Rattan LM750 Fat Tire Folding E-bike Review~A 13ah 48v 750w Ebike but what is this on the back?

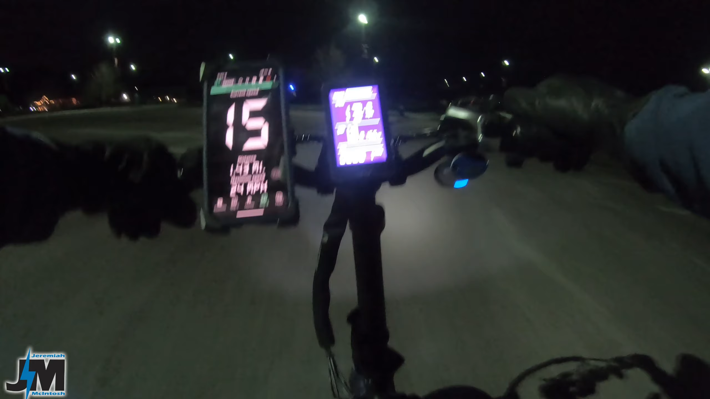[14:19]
15 miles per hour 14 to 15 okay now let's try pedal assist four
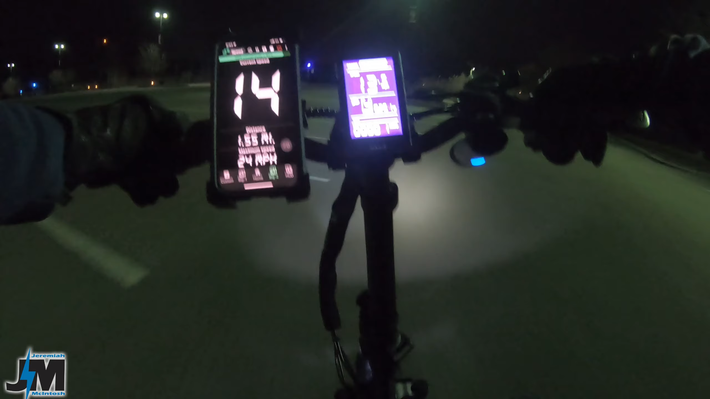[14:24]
pedal assist four is 17 to 18 miles per hour throttle should be the same and now five which is going to be the max speed and this bike does pick up speed pretty quick guys 22